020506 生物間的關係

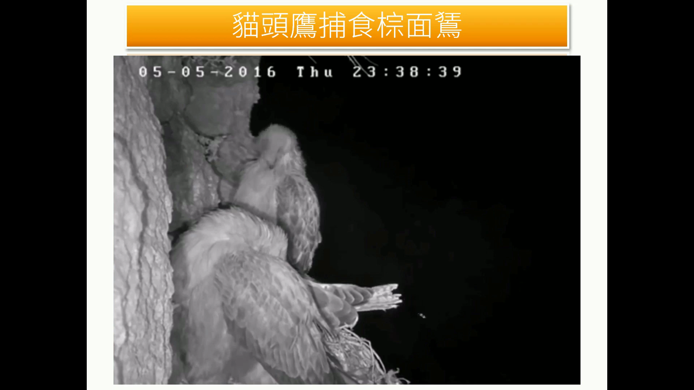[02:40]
这是猫头鹰原本有三只老鹰那他们的视力在晚上不是很好的时候就被猫头鹰给抓走了OK所以这个是彼此也会被吃好那当然白天的时候换猫头鹰休息的时候可能换成猫头鹰被吃所以对生物之间有吃跟被吃的关系OK这是捕食好再来除了捕食这么残酷的状况之外还有些生物是共同生活的